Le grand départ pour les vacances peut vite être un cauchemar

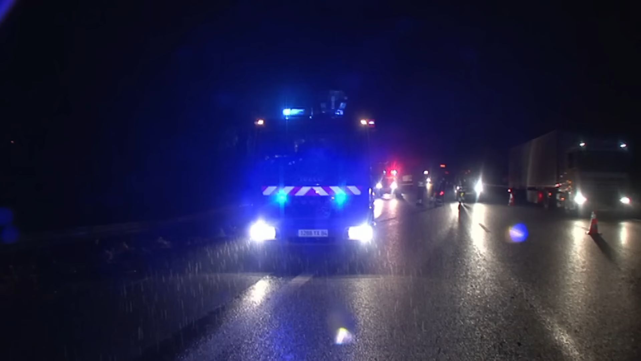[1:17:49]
En ce week-end de Pâques, les pompiers du Vaucluse sont sortis 8 fois sur l'autoroute. Aucun mort ni blessé grave n'auront été à déplorer.